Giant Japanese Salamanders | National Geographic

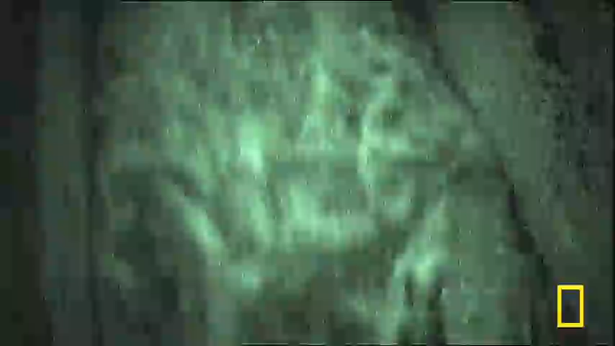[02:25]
In this rare night footage, a giant salamander struggles back upstream after becoming trapped in a dam spillway.
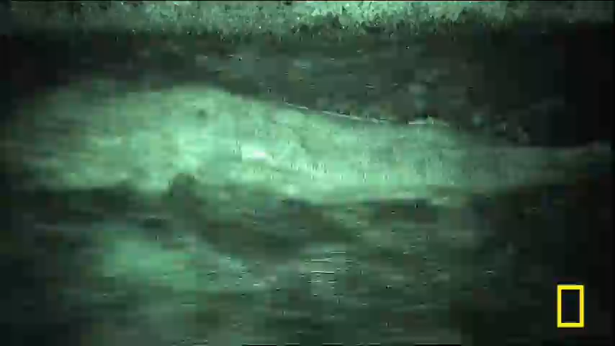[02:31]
When the banks of rivers are covered in concrete for flood control, the salamander's habitat is destroyed.